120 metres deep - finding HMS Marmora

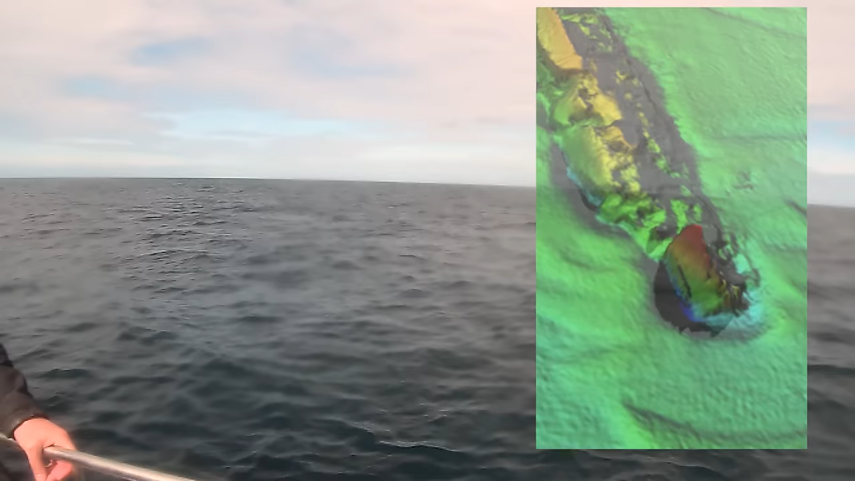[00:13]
The reason we're here is because 120 meters below us there's a massive wreck showing on the seabed survey.